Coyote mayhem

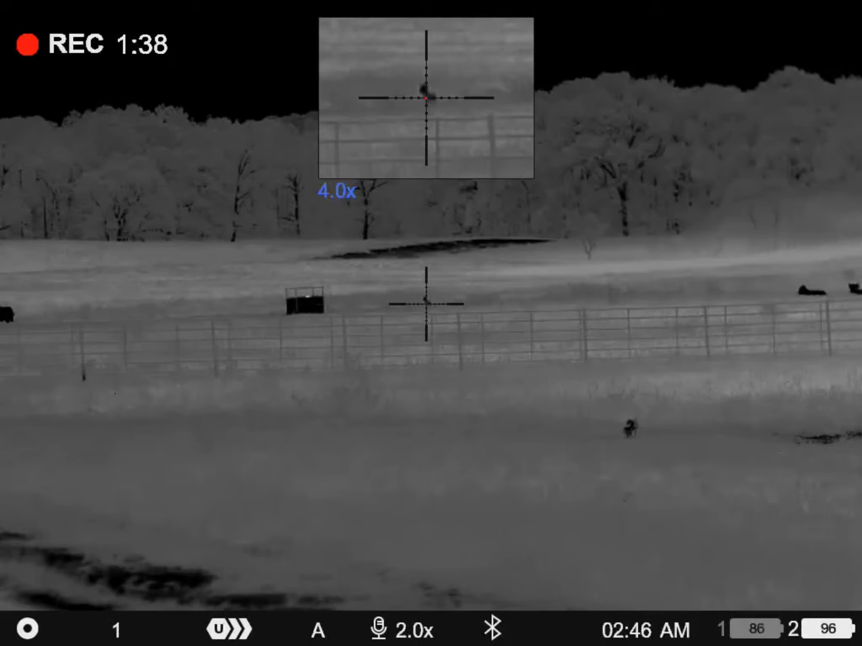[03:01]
What do you got, Frank? Do you want me on that back dog with me? Okay. I'm just throwing me dog in the back. It's under 200. Yep.
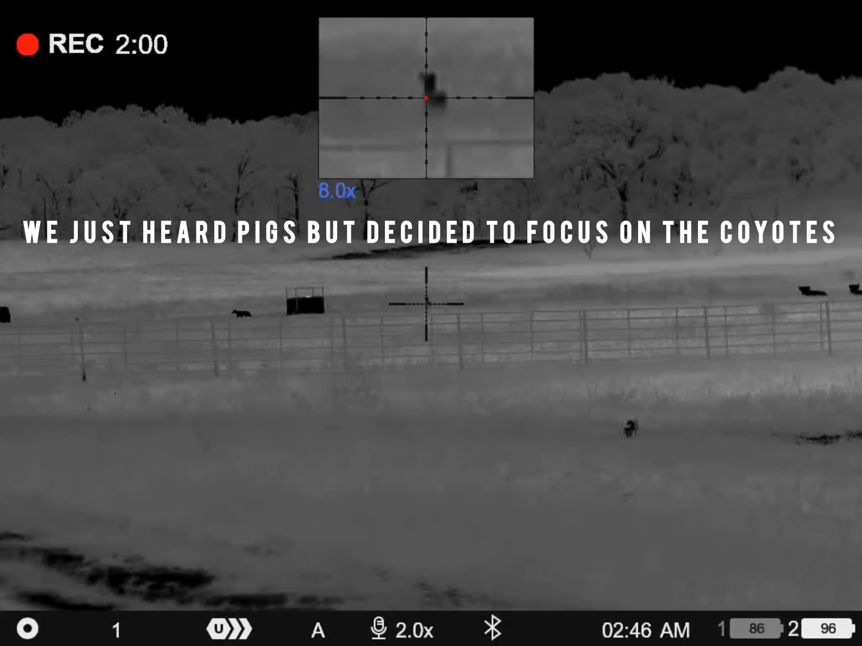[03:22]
Y'all ready? Y'all got lead, dog. Ready? Ready.
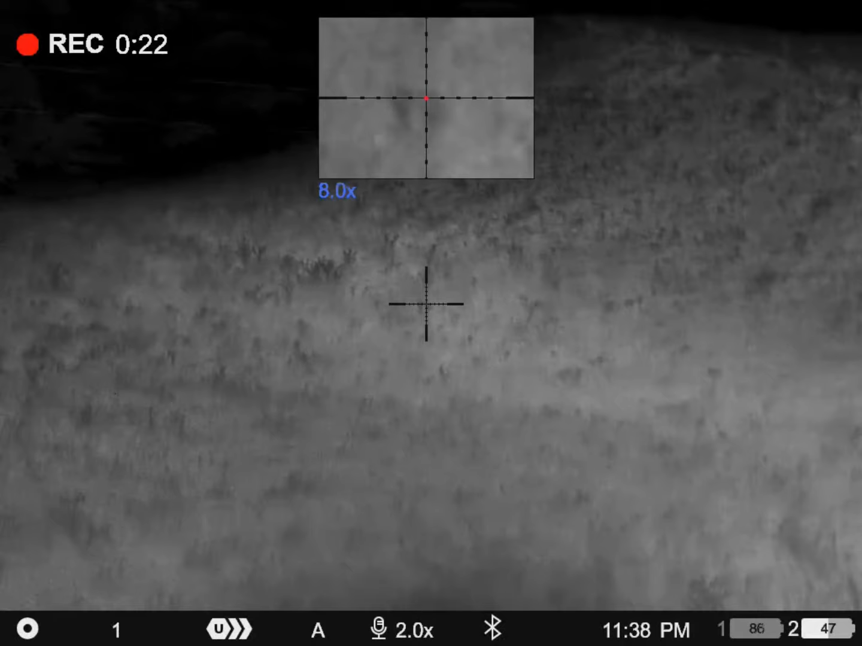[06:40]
Well, first stand, we've seen two dogs in the field.